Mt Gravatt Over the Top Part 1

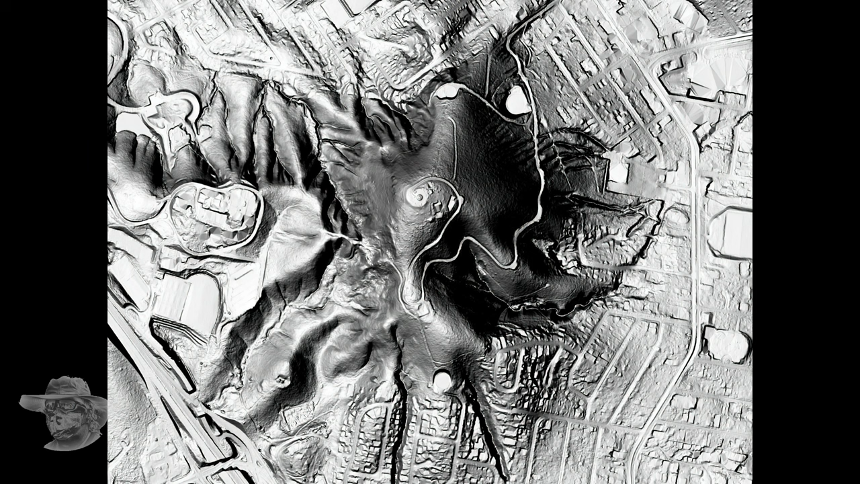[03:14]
Here's the LIDAR, again, no surprises here, except all the pads around the place.
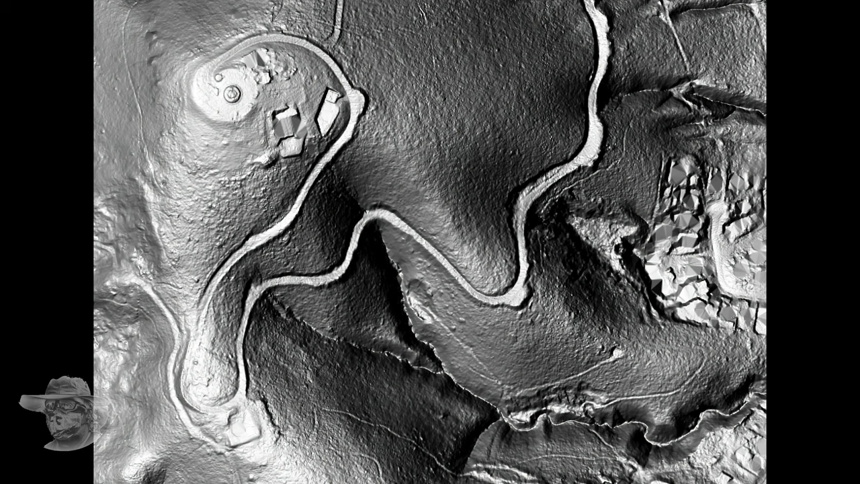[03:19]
And I'll just put a ring where those caves are, if you ever want to get there, there's a track goes down there. There's not much you can do now.